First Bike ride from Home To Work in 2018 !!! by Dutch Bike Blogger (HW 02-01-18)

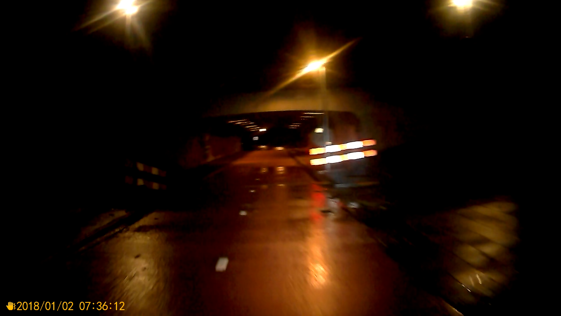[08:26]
This man wanted to be visible very well. Well, I have a reflective part on my backpack so.